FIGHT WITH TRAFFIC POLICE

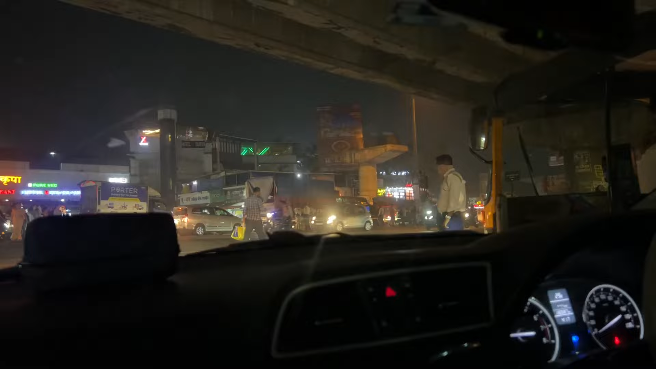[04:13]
अपना भाई छावा अभी गाइस, गट्स देखो गट्स, इधर ट्रैफिक पुलिस है, सामने भी ट्रैफिक पुलिस है और हम लोग के बाजू में ट्रिप सी इधर।